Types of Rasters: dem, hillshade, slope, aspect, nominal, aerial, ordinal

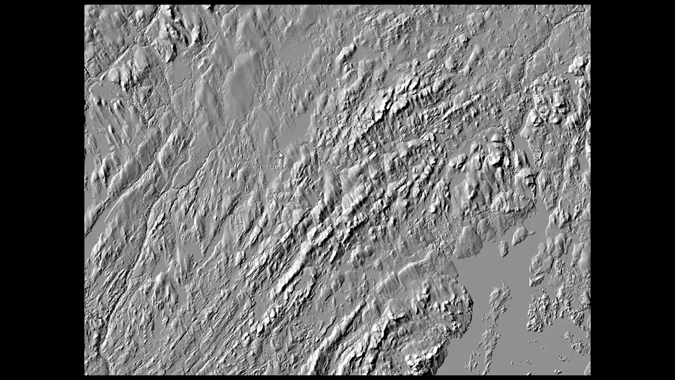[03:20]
But let's say we wanted to measure something else in the landscape, not just hillshade or kind of what are the raw elevation values. We can measure slope, and slope is a funny-looking raster. This is also black being a low value and white being a high value, but in this case, the low does not literally mean low because we're no longer measuring elevation. We're measuring slope. So a low slope would be a flat place. So, for instance, these lakes have a slope of zero. The ocean has a slope of zero, whereas the edge of the mountain, however, has a high slope value. And the default in QGIS is to measure slope in degrees.